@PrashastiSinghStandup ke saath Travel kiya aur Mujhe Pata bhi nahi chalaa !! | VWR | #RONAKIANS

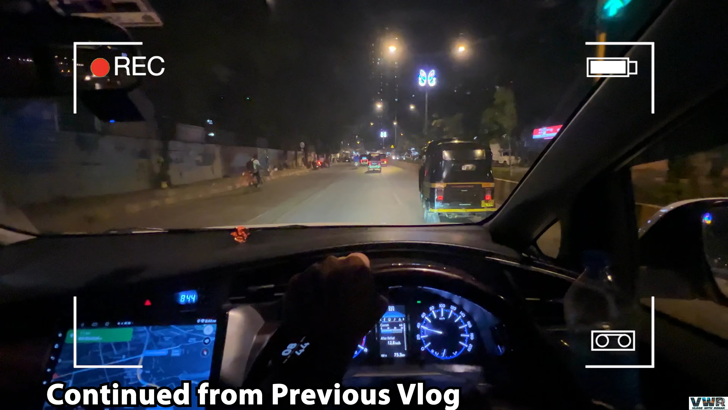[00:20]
रास्ते के ऊपर वाइट, वो है फॉग लाइट का कमाल भाई।